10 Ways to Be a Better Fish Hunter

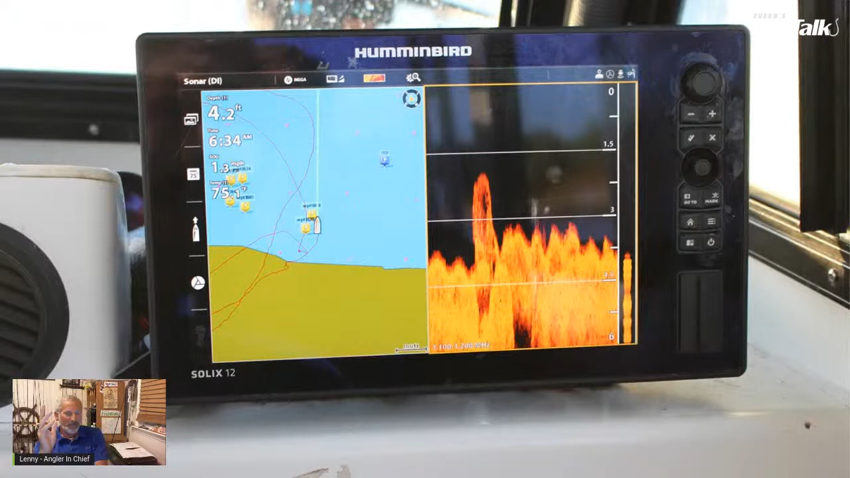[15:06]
On screen: depth 4.2 ft
Use your chart plotter. Now, this goes not only for your birds. This goes across the board, really, any fishing situation. Be really quick to make a new waypoint on the chart plotter, and I like this picture because you've got, this is zoomed way in, and you've still got six waypoints right here. These waypoints might only be, you know, 50 yards apart from each other. That's okay. Whenever you see something interesting on your meter, click that save button.